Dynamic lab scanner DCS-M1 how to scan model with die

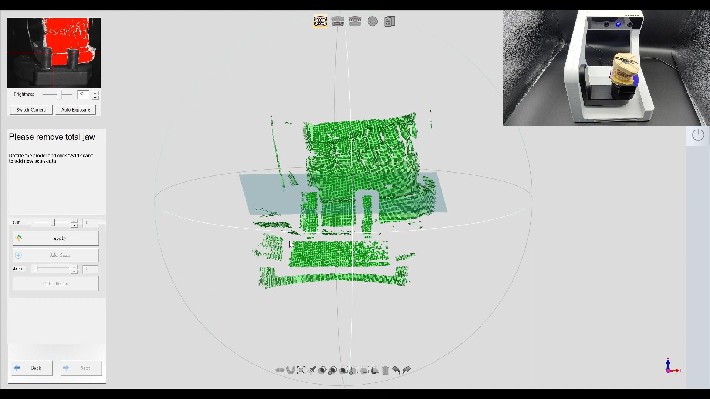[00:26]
Click Apply to generate the model.
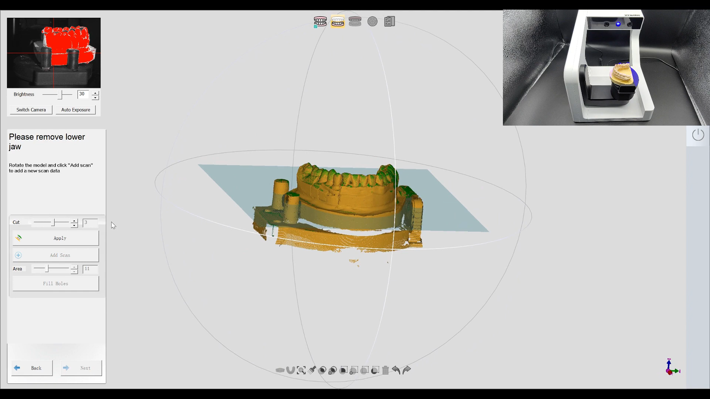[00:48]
Check the data for eligibility. Adjust the cut height and click Apply to confirm and generate the model.
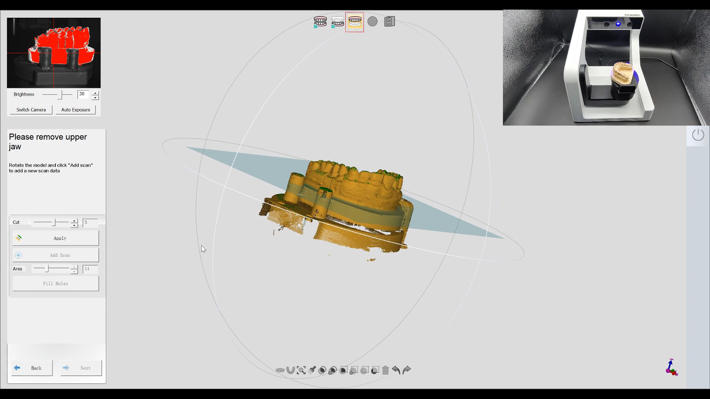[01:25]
The model was checked for eligibility and cut height was selected as in the lower jaw.